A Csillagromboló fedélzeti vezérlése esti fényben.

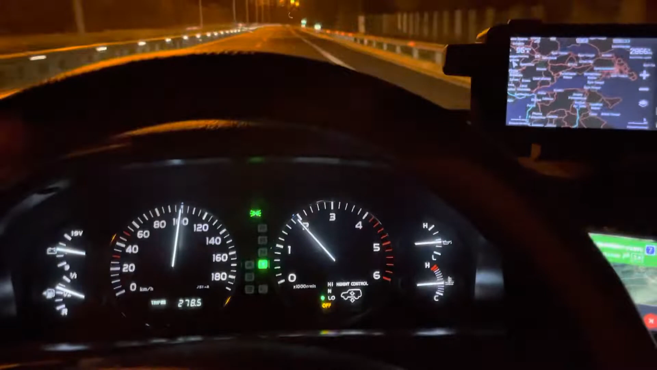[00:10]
a kompjútere, hogy hogyan is navigálunk mi, hogyan tervezzük meg az útjainkat ezekkel a szerkezetekkel.
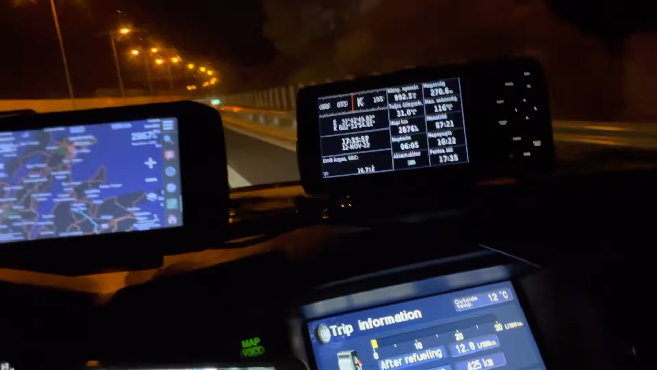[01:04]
Vannak különböző adatok. Egy átfogó térkép, egy trackrajzolással,